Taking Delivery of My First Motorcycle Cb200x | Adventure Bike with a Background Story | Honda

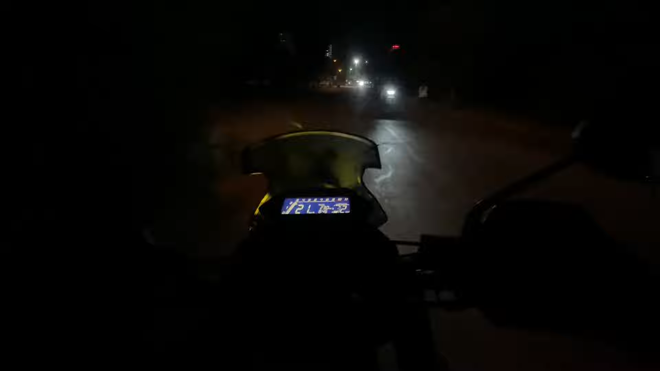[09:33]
बहुत ज्यादा बेटर नहीं है रात में ऐसे एकदम से अंधेरे रास्ते पर तूर